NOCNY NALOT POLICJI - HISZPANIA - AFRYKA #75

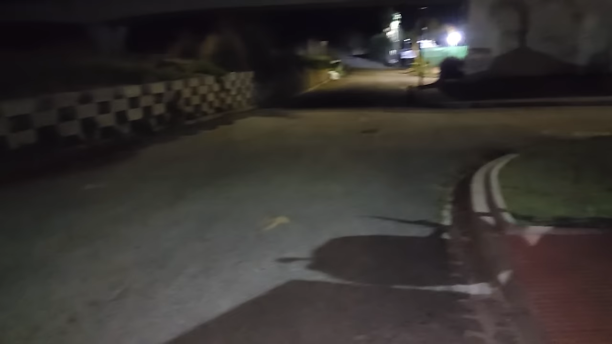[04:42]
No ale tu żeśmy nie mogli tu postawić tu, bo tutaj jest wjazd do tej bramy.